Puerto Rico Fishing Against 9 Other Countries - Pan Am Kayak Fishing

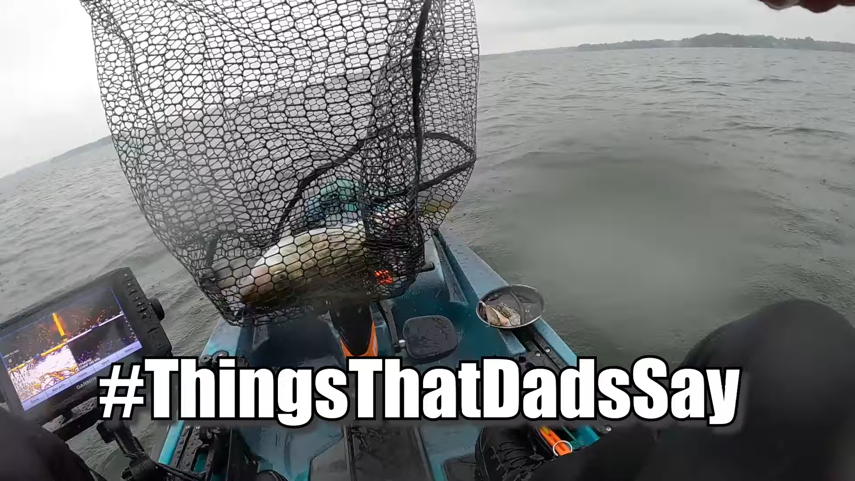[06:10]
The little dude, but nevertheless, first striper on the kayak.